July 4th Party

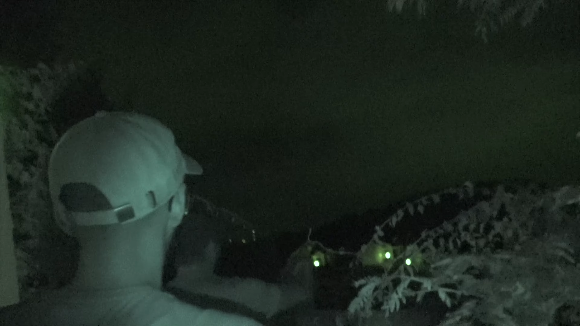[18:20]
There's an inflatable gorilla. Yeah, do you see the house straight ahead with light? You can see the light is it's shining.
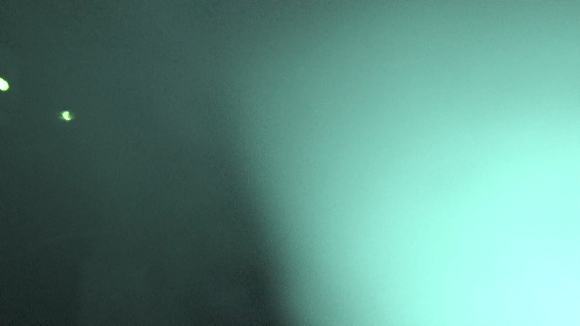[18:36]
And we want it. We either want to take it, we want to exterminate it.
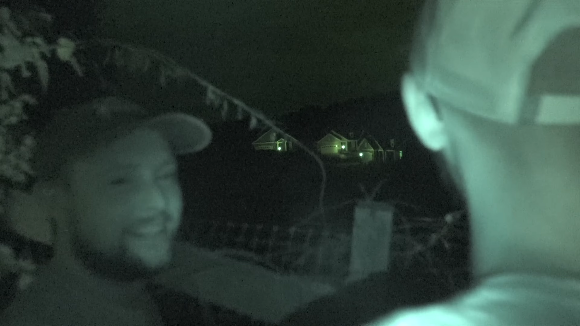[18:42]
Is it out front? Yes. Yes, it's right. See where the light is?
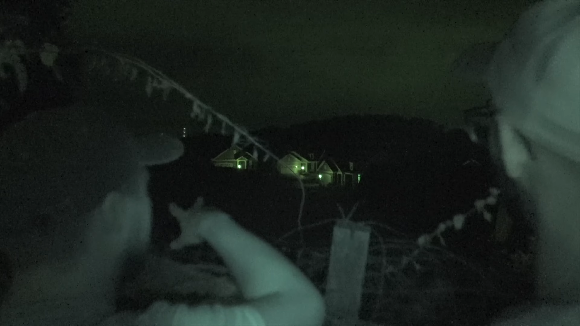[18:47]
So the right of the light is a white garage. To the right of the white garage is a front porch.